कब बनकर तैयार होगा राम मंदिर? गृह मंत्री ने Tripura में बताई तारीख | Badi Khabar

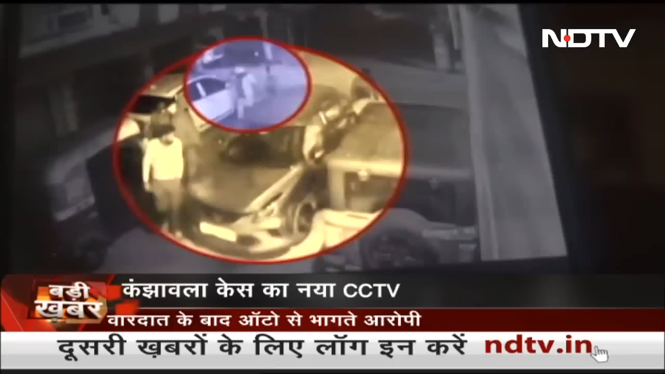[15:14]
ज� इनको पूरा अंदेशा था कि नासिर बिनों ने टक्कर मारी है बलकि किसी को इतना लंबा खीचा भी है और
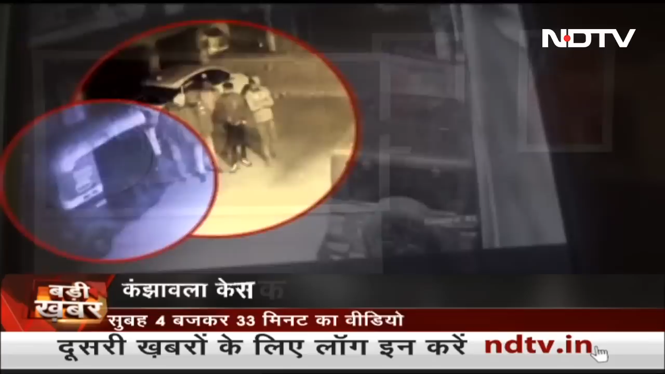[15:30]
उसके बाद ये फिर बाहर निकलके एक आटो में बैठते हैं और लोग निकल जाते हैं तो पुलिस अभी ये कह रही है कि इस सीसरी फुटेच से सामने आया है कि दो � और